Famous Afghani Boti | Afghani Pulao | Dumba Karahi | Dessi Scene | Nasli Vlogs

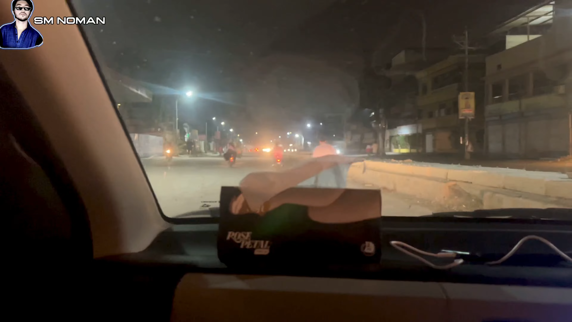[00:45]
जब खड्डे बनवा दो भाई, गुलबर्ग के ये रोड बनवा दो।
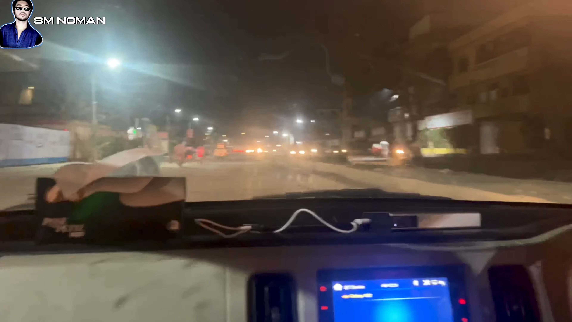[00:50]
हुकूमत से दरख्वास्त है ये वाटर वाला रोड जो है ना बनवा दें।